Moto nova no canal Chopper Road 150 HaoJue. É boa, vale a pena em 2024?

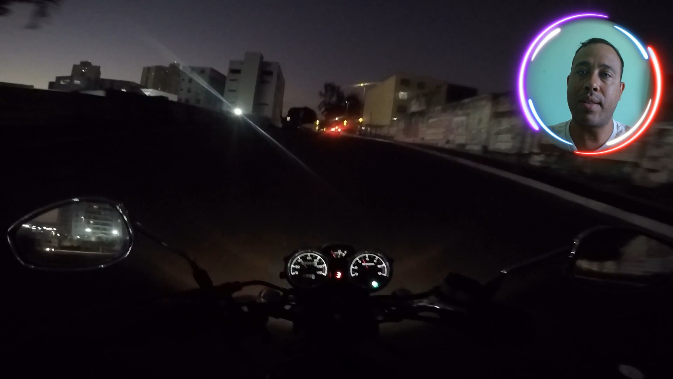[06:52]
Então, eu acho um pouco arriscado. Mas pra cidade, essa moto tá massa. Olha aí, galera. Eu testando aí o farol. Eu reparei que o farol tava queimado.
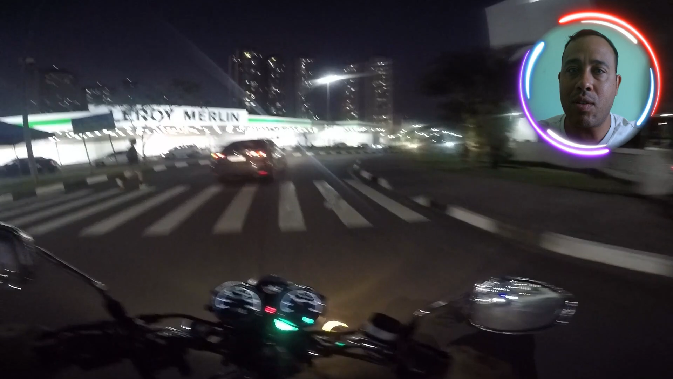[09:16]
Parabéns. É assim que é esse trânsito em Salvador. Maravilhoso. E aí, galera, pronto.